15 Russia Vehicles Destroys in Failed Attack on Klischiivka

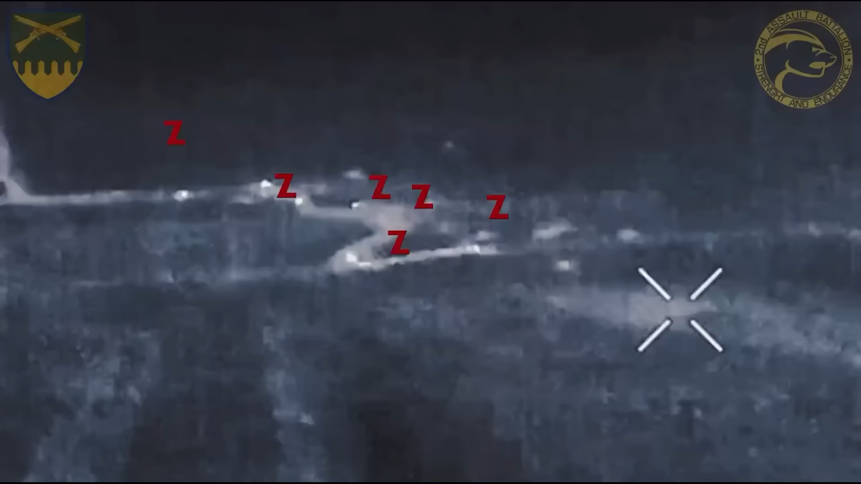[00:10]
all of which were destroyed during the same push during a few hours of each other.
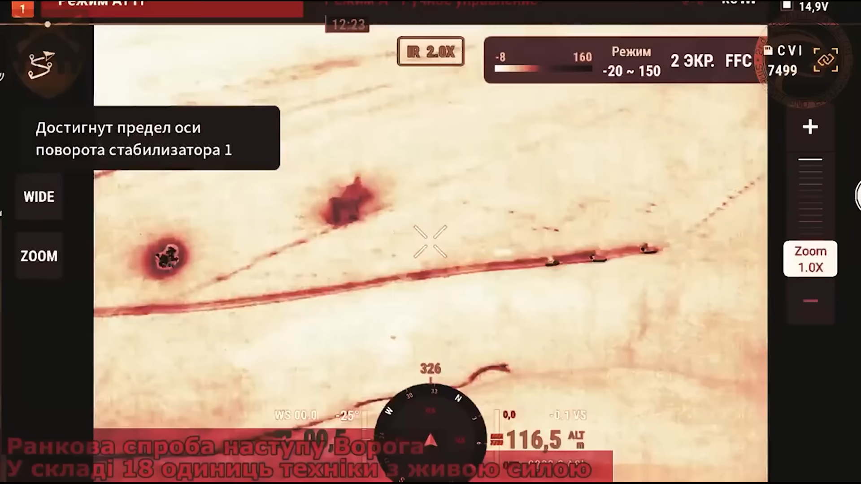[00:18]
it's heavily edited with lots of cuts and effects and that sort of thing,